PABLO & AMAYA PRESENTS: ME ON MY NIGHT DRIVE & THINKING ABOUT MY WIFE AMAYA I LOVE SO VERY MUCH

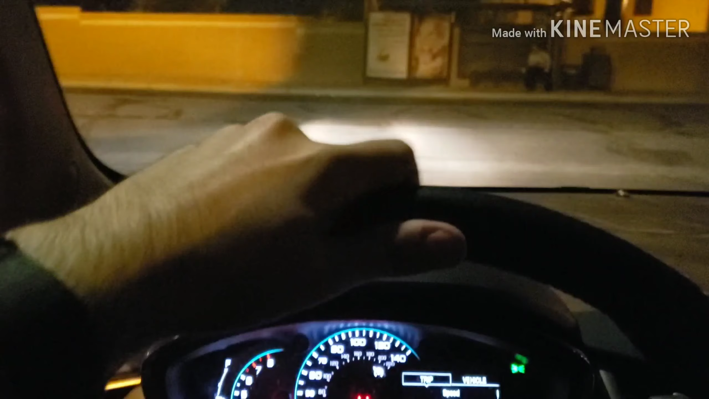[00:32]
What's up, everyone? Let's go ahead and let's get the heck out of here. Let's go ahead and start driving. Hit the gas. We're going to do easy does it. Alright, so the speed limit is only 25. So I have eyes on the road.
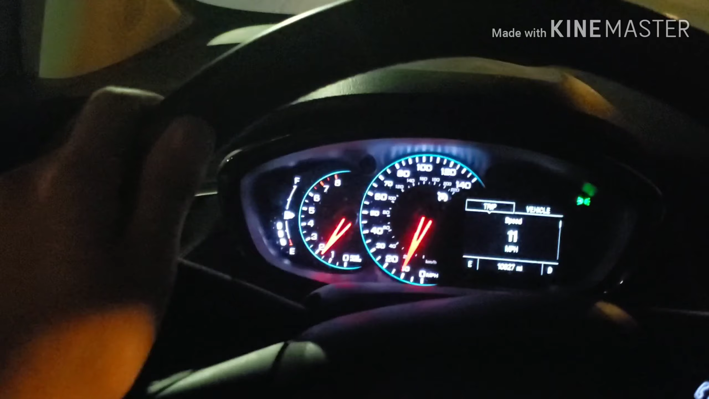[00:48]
So let's turn to C. Just don't worry about nothing else. Focus on me. And also here is a dangerous road. So that's why it's very easy. Oh, we're down the bottom.
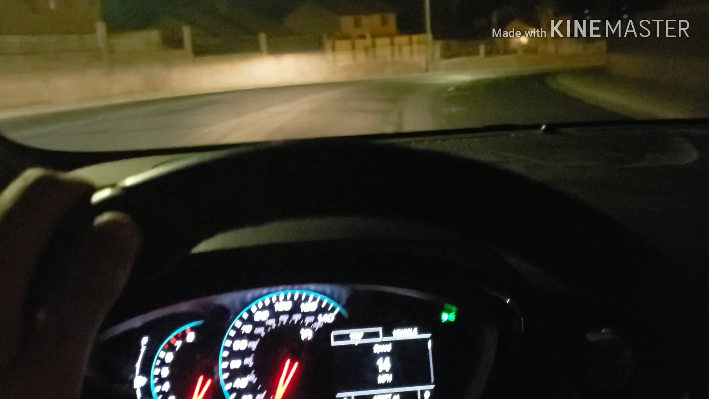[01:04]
That's what I was meant to say. You know what I'm saying? Alright, now, since we're currently slowing down here, it's only 25, so we're only going to average like 18 or 19.